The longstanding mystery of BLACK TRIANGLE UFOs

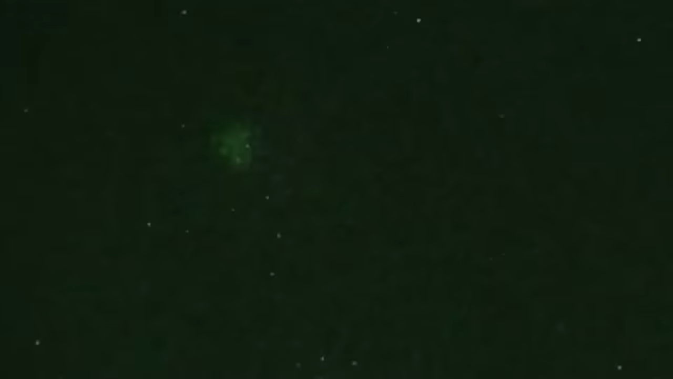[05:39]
But regardless of your designation of choice, the legends almost always include giant black triangular aircraft being
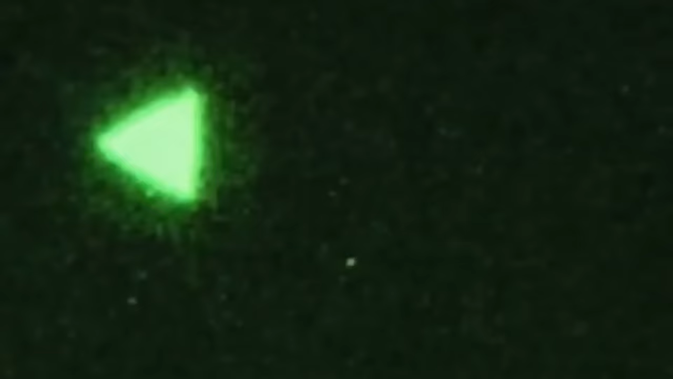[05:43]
operated by the United States in extreme secrecy. And while flying black triangles are certainly nothing new for Uncle Sam,